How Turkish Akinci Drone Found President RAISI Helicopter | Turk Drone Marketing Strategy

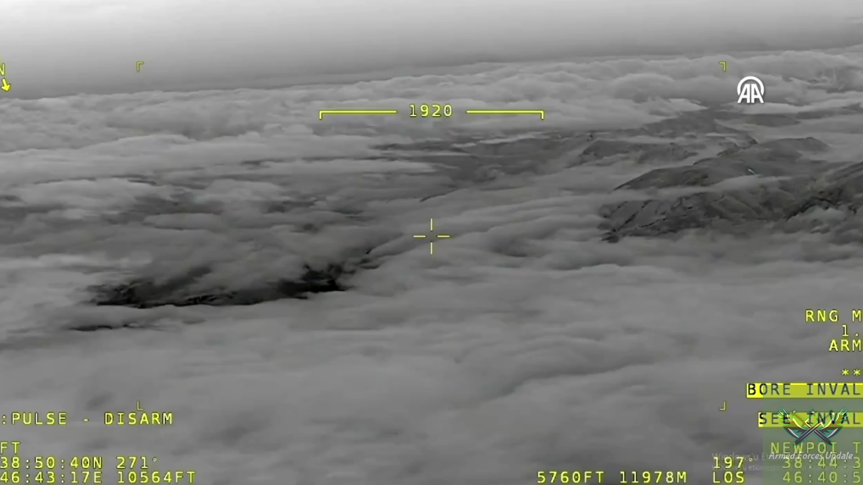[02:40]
قدر انچائی اور شدید دھونت کے باعث اسے زمین پر کچھ نظر نہیں آیا اس ابتدائی ناکامی کے بعد ترکیش منسٹری آف ڈیفنس نے ایرانی حکام سے رابطہ کیا ریکویسٹ کی کہ ایک کنچے کو
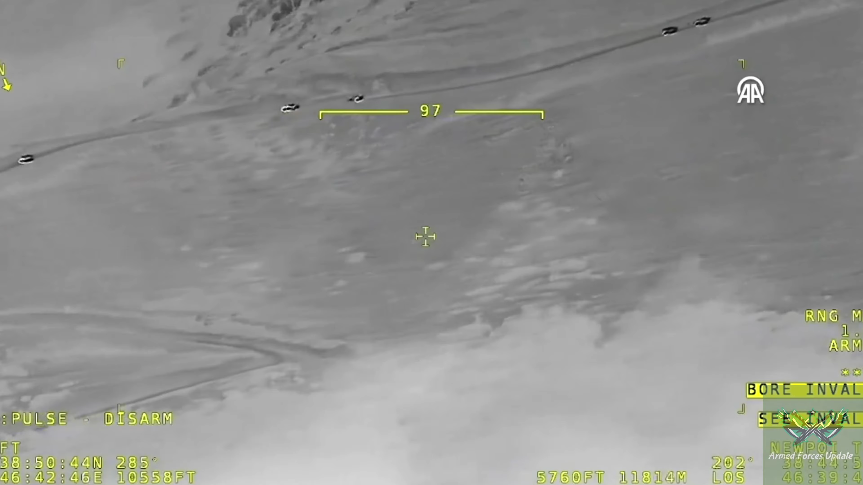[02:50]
نو ہزار فٹ کی بلندی پر اڑنے کی اجازت دی جائے اور ایرانین اپروول کے بعد رات تقریباً دو بچ کے
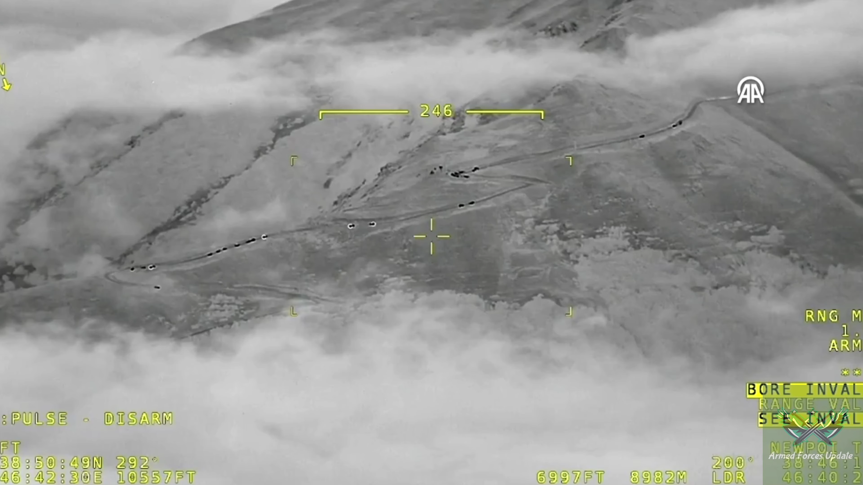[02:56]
بیس ملٹ پر ایک کنچے کو تیس ہزار فٹ سے نو ہزار فٹ کی بلندی پر لائیا گیا کہ جہاں اس نے ایرانین صدر
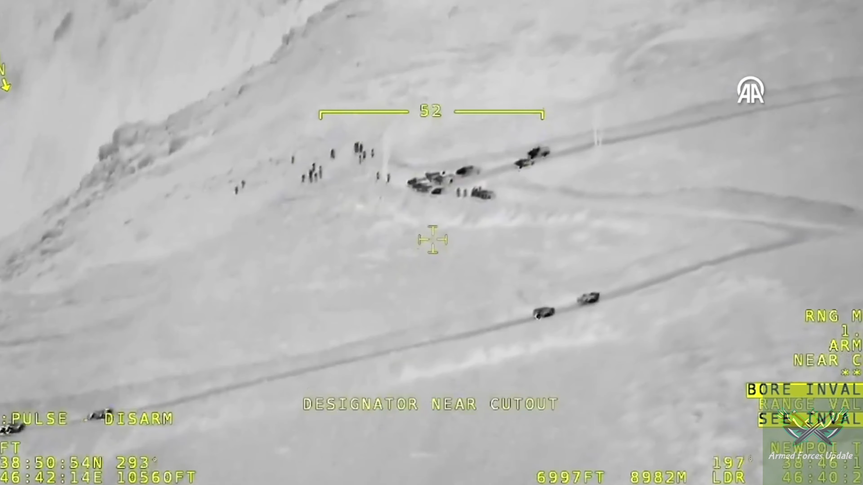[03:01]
کے بدقسمت ہیلیکاپٹر کا پہلا ہیٹ سگنیچر کیا اور دو بچ کے سینتیس منٹ پر ایک کنچے سے لی گئی اپتدائی تصویروں کو ایران کی سینئر لیڈرشپ کے ساتھ شیئر کر دیا گیا
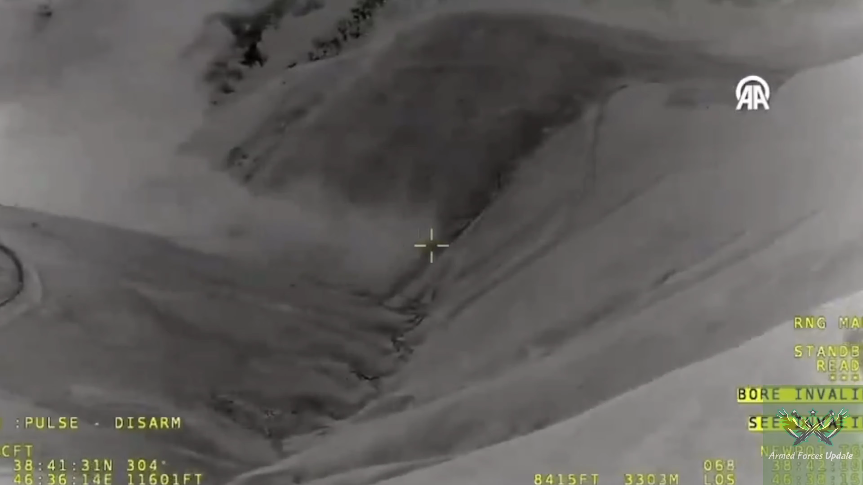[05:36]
یہاں پہلے سوال کا جواب تو ہم بھی تلاش کرنے کی کوشش کر رہے ہیں جبکہ دوسرے سوال کے جواب میں ایرانیان
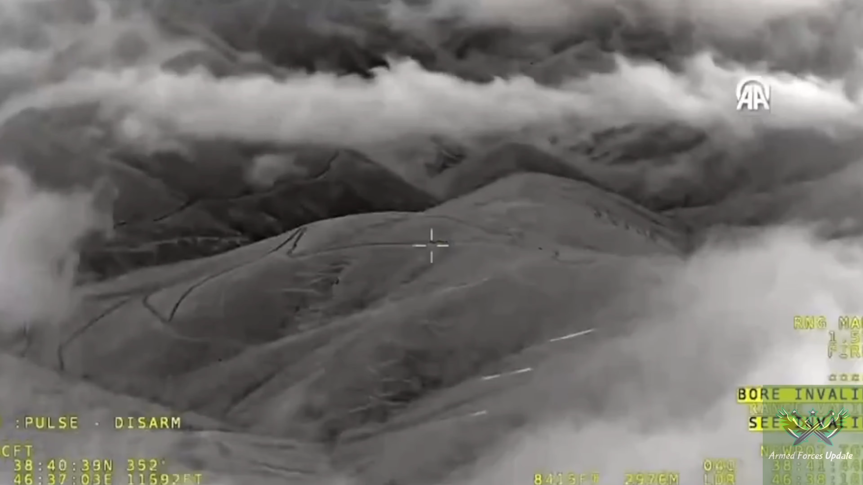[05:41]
سوشل میڈیا اکاؤنٹس کا کہنا ہے کہ جو ہیٹ سگنیچر اکنچے نے کیپچر کیا وہ در حقیقت ریسکیو ٹیمز کی جانب سے لگائی گئی کیمپ فائر کا تھا
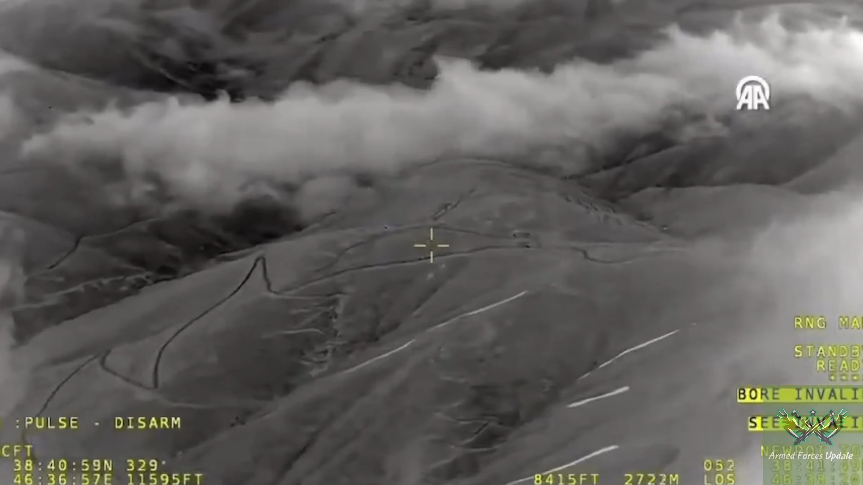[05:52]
یہاں یہ سوال بھی پیدا ہوتا ہے کہ کیا ایران کے انڈیجنس یو سی ایویز میں انفراریڈ اور لیکٹر اوپٹیکل سینسرز موجود نہیں ہے کیونکہ
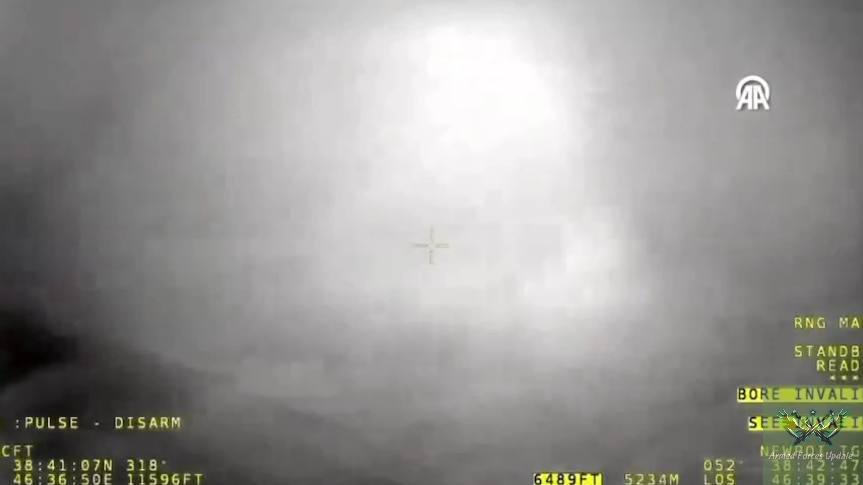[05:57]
اس مشن کے دوران اکنچے نے انی ایویونکس کی مدد سے ایرانی صدر کے بیل ٹو این ٹو ہیٹ سگنیچر تلاش کیا تھا